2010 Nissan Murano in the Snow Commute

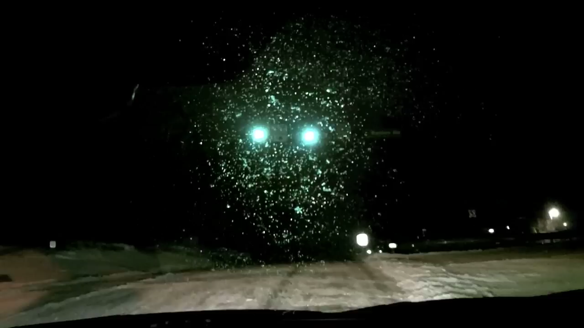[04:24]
There's some random dude walking on the street. You stupid.
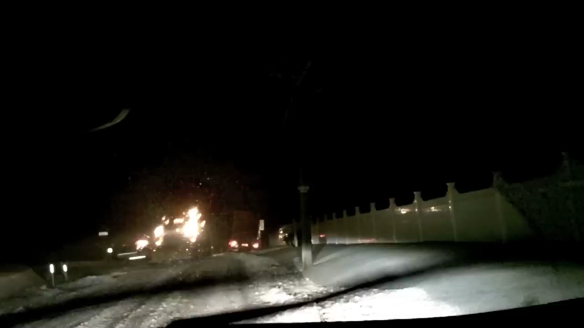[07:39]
Well, I guess we're taking a detour. Isn't that pleasant? Wish me luck.